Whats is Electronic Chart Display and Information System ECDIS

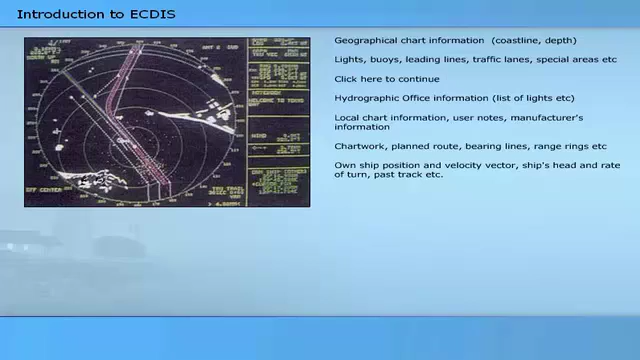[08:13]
navigational warnings and alarms generated by ECTIS
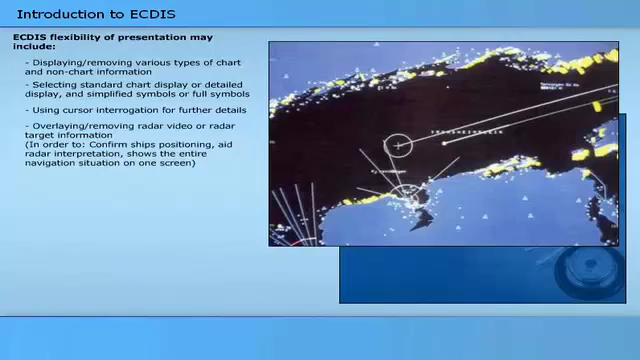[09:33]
Overlaying or removing radar video or radar target information Overlaying or removing various other sensor information